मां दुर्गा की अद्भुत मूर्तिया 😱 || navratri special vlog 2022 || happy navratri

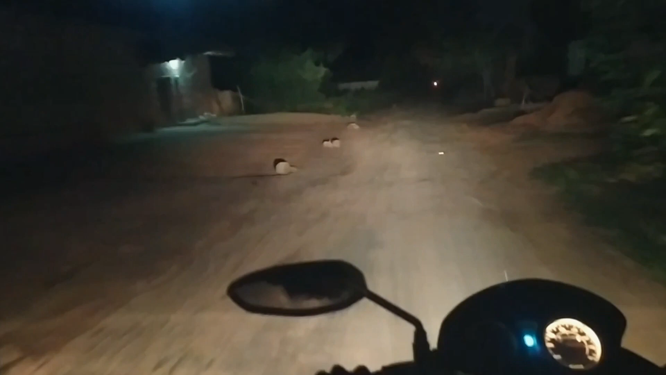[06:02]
हम लोग आमाडार पहुंच चुके हैं और अभी डेट में तो देख सकते हो गाइस हम लोग का सबसे जाना पहचाना रस्ता कितना कजार हो